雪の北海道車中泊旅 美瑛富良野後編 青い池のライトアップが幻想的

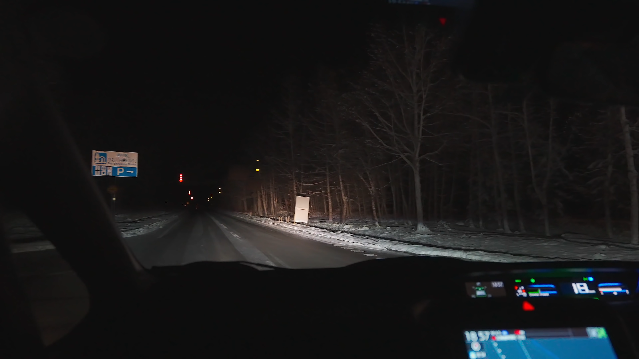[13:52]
まあただ非常に非常に寒いですそれでは車に戻りましょうかまだ雪が降り始めなのでベタベタ雪かと思ったら寒いから今日サラッサラの雪ですねまだ11月の10日なのにパウダースノーです